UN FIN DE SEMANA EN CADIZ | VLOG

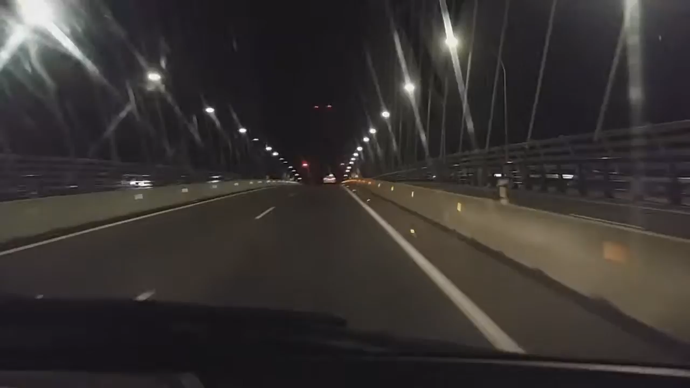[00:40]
Es un puente larguísimo, me parece que son 3 o 4 kilómetros o algo así. Es un puente enorme, enorme, enorme. Estupendo, pues ya se ve un poquito mejor porque ya nos vamos acercando a la ciudad. Y estamos en Cádiz.